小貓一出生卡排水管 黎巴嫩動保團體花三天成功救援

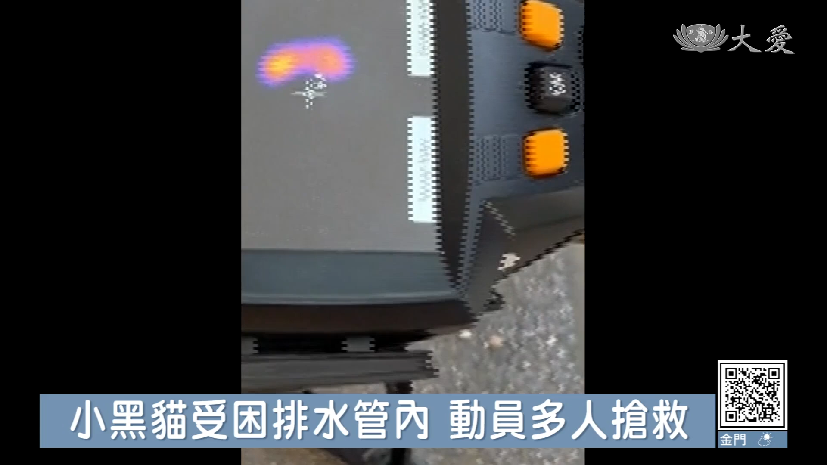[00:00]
保育团体救援人员一直用热显像仪在定位这个小猫的位置，